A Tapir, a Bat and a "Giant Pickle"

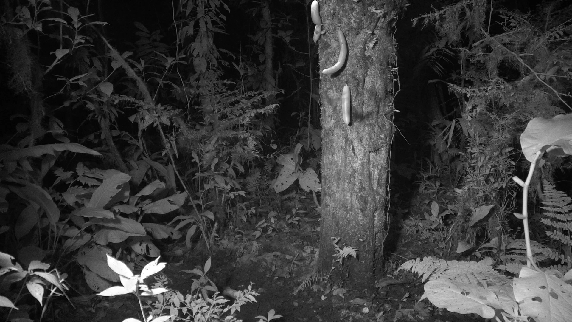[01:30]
Well, as night sets in, nectar bats come to drink the nectar, and in the process, carry pollen from one flower to another, affecting pollination.
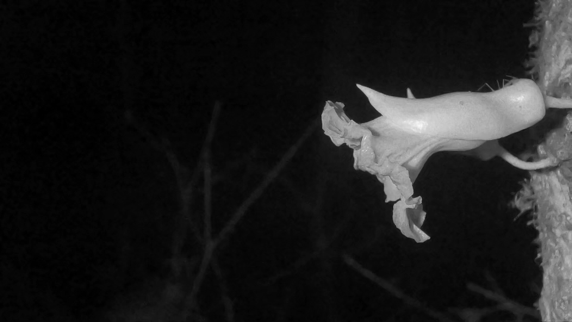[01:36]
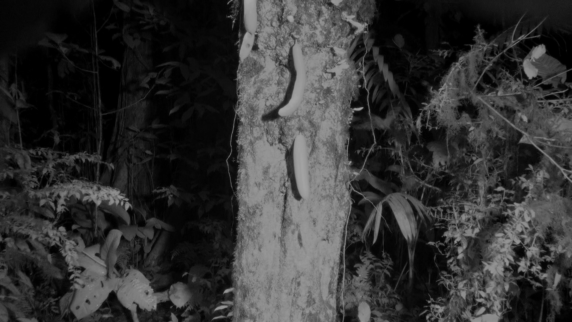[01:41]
Several species of bats, like this long-tongued bat, vie for its nectar. The fruit hangs on and matures.
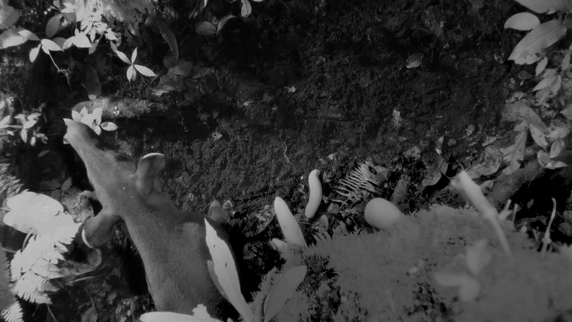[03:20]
They have very strong jaws for breaking seeds. And while this fruit is not hard, another favorite food,
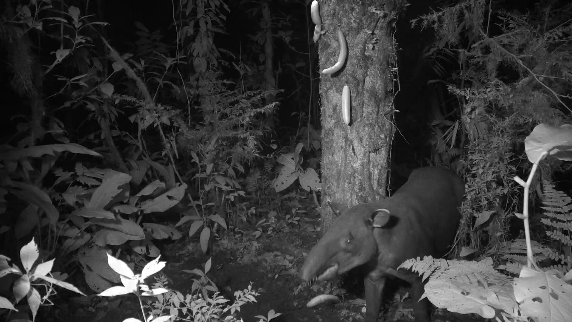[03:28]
the guapinal tree, has really hard seed pods. Tapers don't see very well, but their sense of smell is fantastic. And they have special adaptations, like sensitive hairs on their feet that warn them of incoming vampire bats.
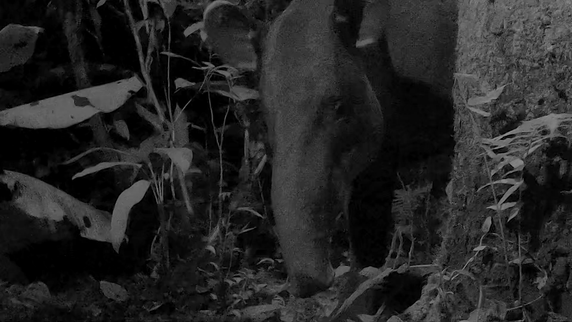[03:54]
Studies have shown that tapers spend more time in secondary forests and in light gaps, where there is more vegetation at heights that they can reach. Adios! There goes an armored rat, one of Costa Rica's two spiny rats,
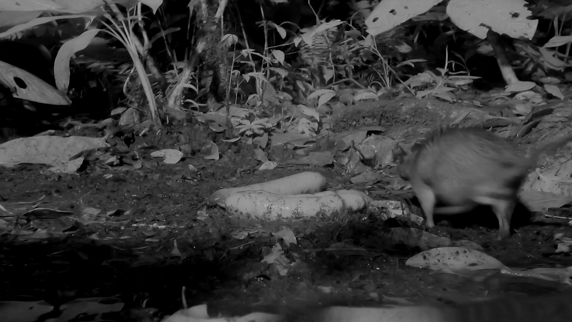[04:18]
and it's not interested in the fruit.